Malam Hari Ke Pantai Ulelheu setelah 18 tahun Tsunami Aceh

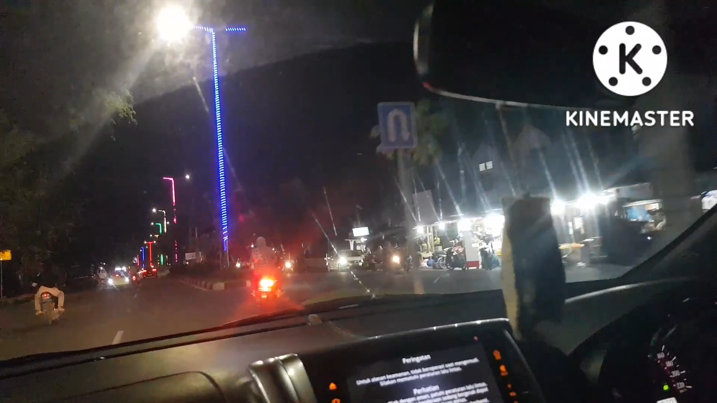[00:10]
tanggal 22 Oktober 2022. Kami selepas salat maghrib dan sekalian melihat-lihat juga menikmati jalan-jalan di Kota Banda Aceh.
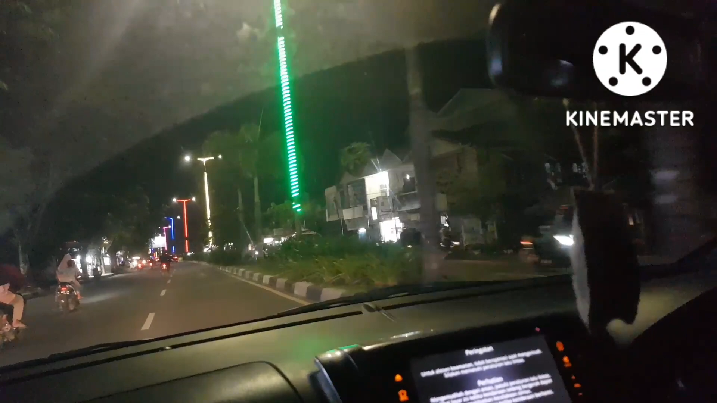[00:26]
Khususnya sekarang kita menuju ke Ulele dari Blang Padang.
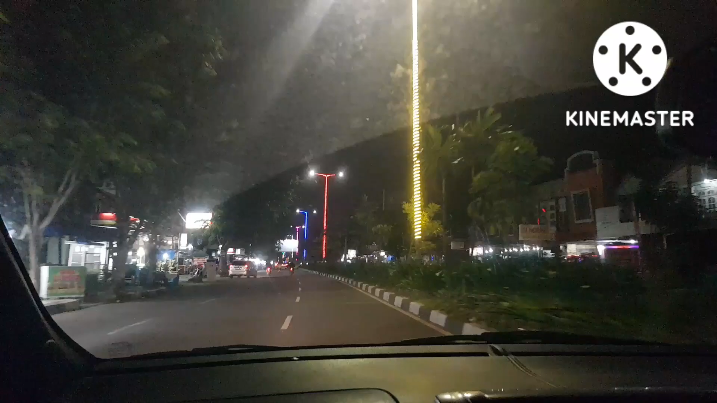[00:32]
Jalanan terang dengan berbagai lampu jalan.
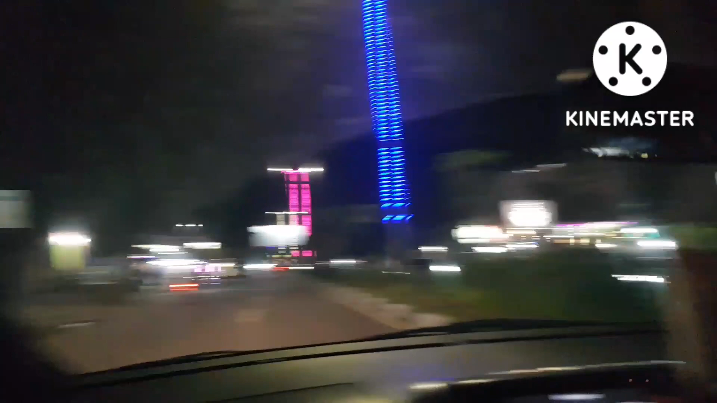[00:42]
Kita lihat sebelah kiri juga banyak toko-toko. Pantai Ulele sekarang setelah lebih kurang 11 tahun yang lalu dihantam tsunami dahsyat.
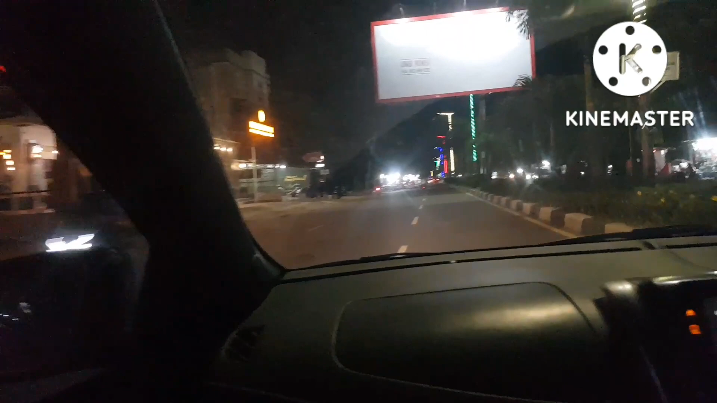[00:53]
Namun kini pelan-pelan pantainya sudah tertata kembali, juga menjadi destinasi wisata, salah satu tempat wisata di Aceh. Ulele, sebuah kampung di Kecamatan Meraksa, Kota Banda Aceh,
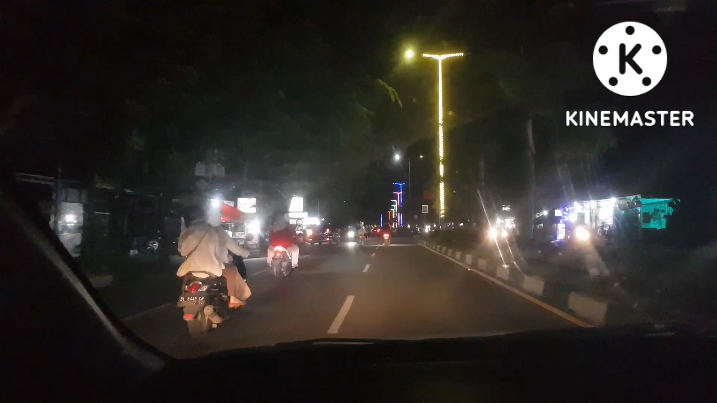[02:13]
Sementara di sore hari juga kita bisa menyaksikan di kiri kanan jalan penjual-penjual kuliner. Misalnya kita bisa menikmati rujak Aceh, kelapa muda, jagung bakar, dan lain-lain yang juga menambah keasikan
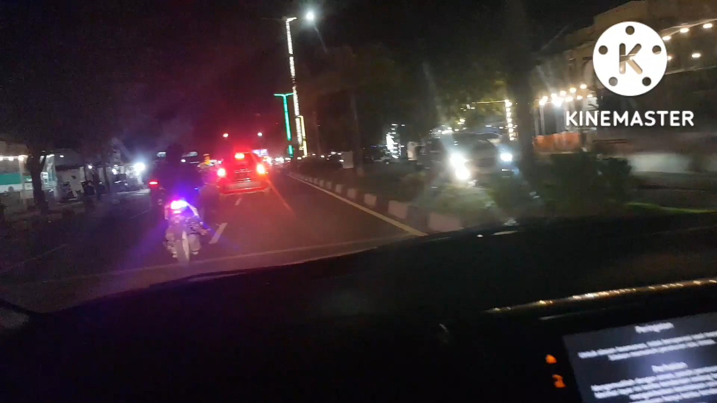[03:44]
Kita lihat sendiri, Bapak Ibu, bagaimana suasana indahnya, pernak-pernik lampu, dan perjalanan
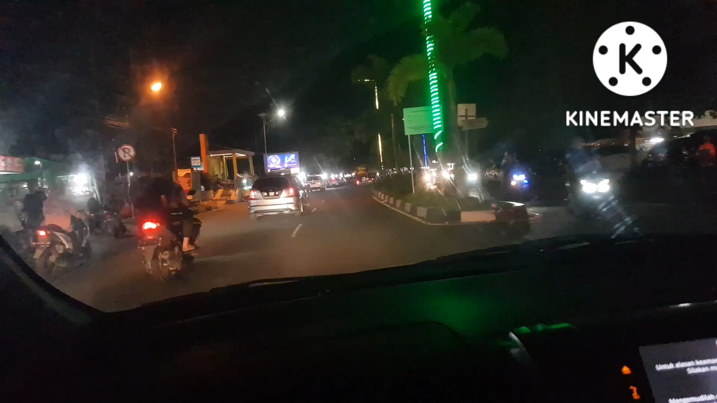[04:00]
mobil motor yang sangat ramai, dan di sebelah kiri kanan
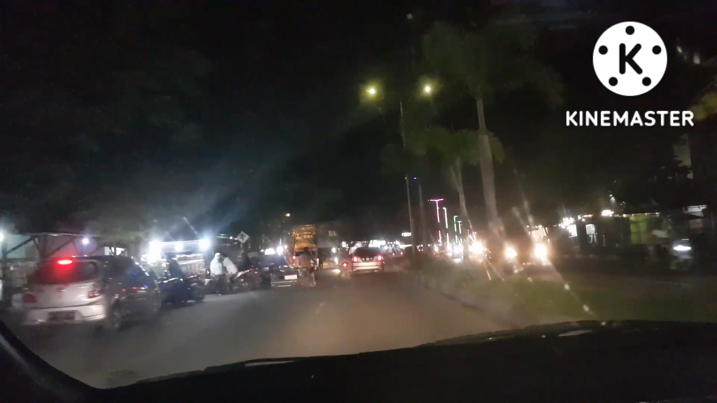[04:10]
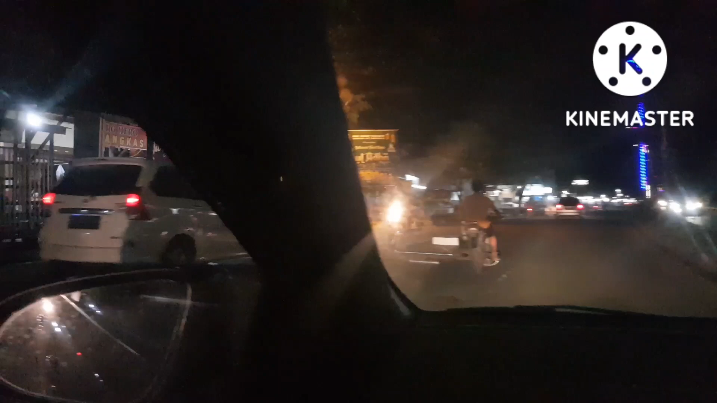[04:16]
jalannya penuh dengan bangunan yang indah, lampu-lampu indah.
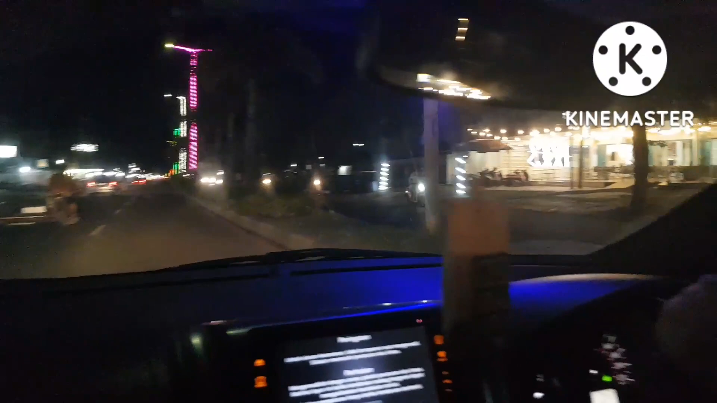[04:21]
Ini warung-warung sangat ramai dan indah semua lampu-lampu jalannya.
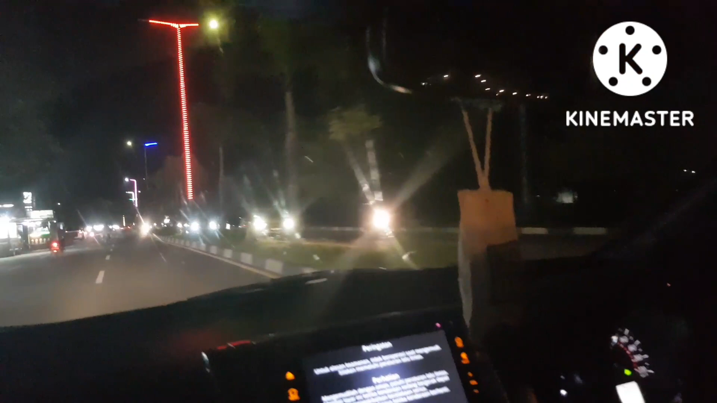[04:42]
Nah, ini ada permainan anak di sebelah kiri. Mari terus kita saksikan bersama. luar biasa sudah.
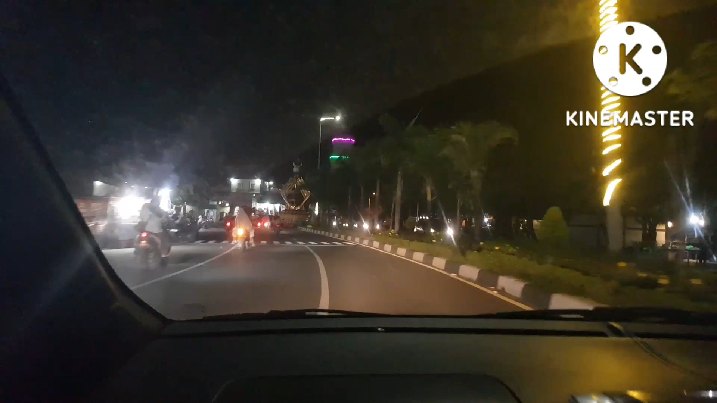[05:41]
kafe gede, kopi di kiri dan kanan jalan.
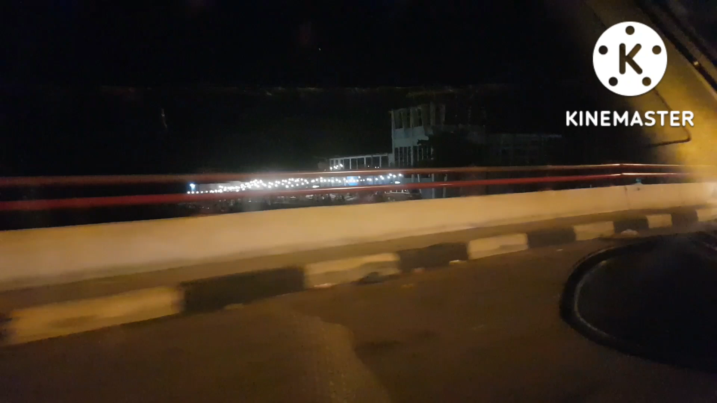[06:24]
Ini yo anjung ada kafe. Oh, kafe ya, Ivan.
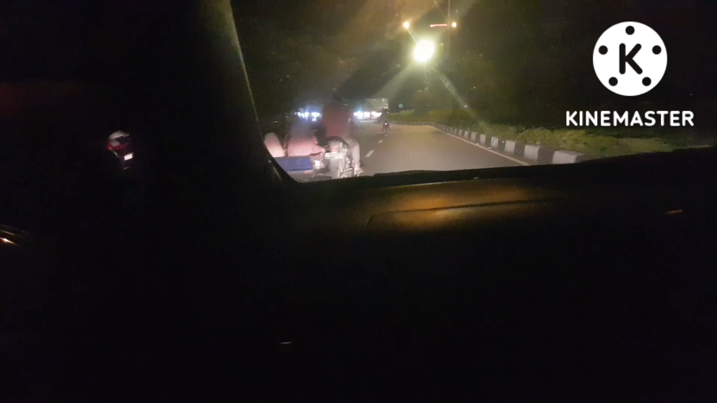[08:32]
Ini Bapak Ibu, kita sudah sampai di pembatas Ulele,
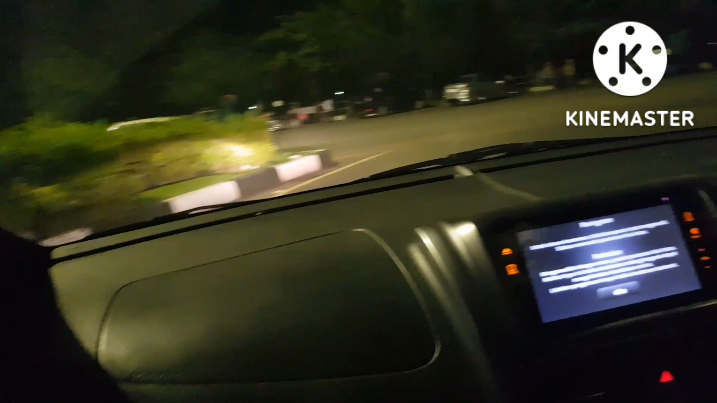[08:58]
kita belok jadi ke depannya pelabuhan menuju Sabang.
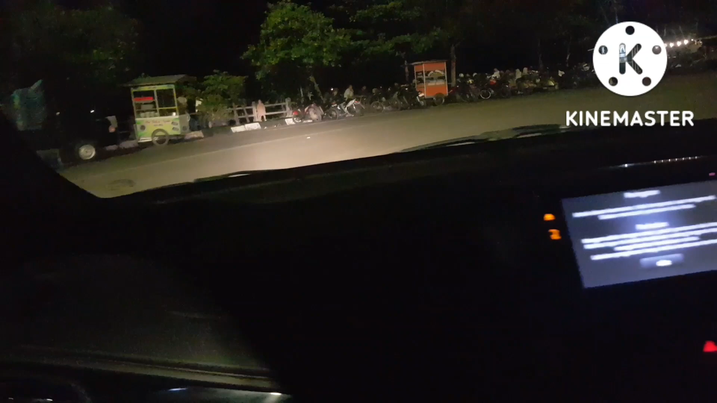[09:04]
Ini kita putar
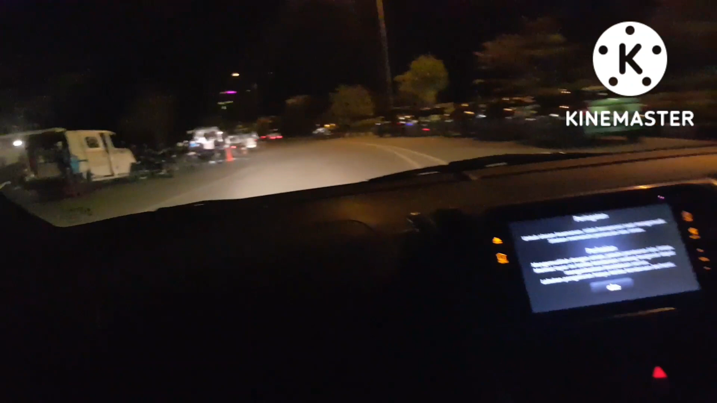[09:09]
kembali ke Kota Banda Aceh, juga masih suasana rame dan banyak lampu jalan. Sekarang kita melewati
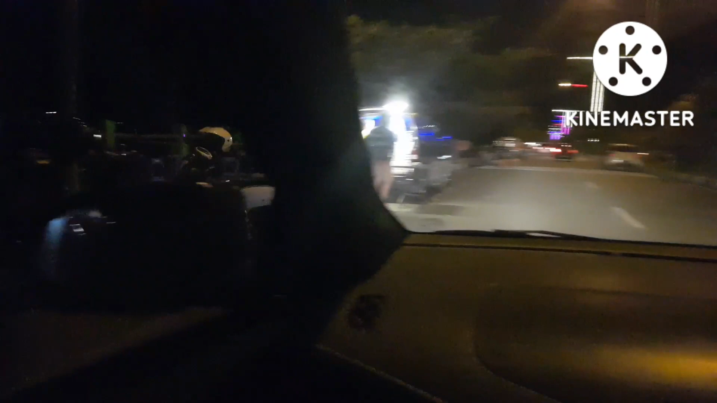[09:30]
tempat permainan anak. Ini juga masih rame.